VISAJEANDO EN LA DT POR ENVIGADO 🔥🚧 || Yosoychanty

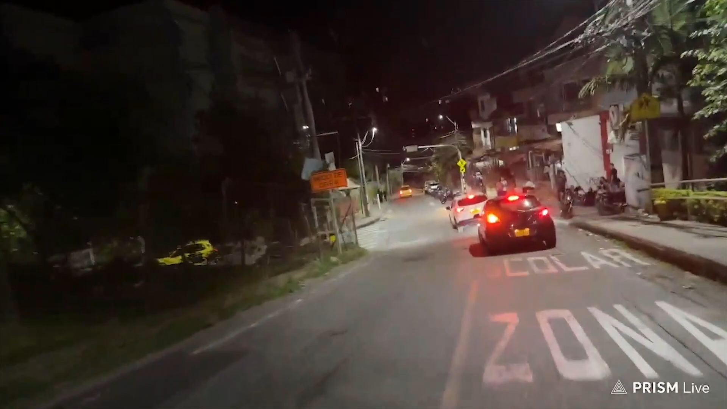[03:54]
Mira toda esta gente acá esperando que hagan el de uno.